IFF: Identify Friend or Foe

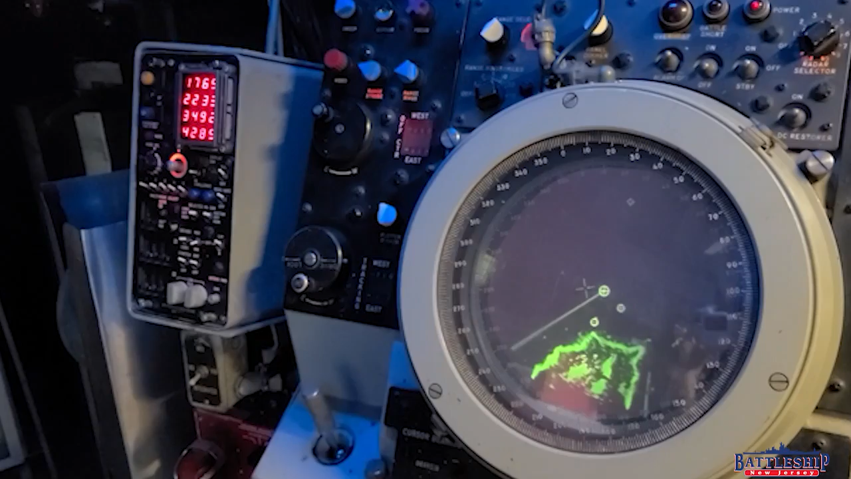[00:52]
Well, are those blips friendly or not? We're at the air traffic control station in the Combat Engagement Center for Battleship New Jersey.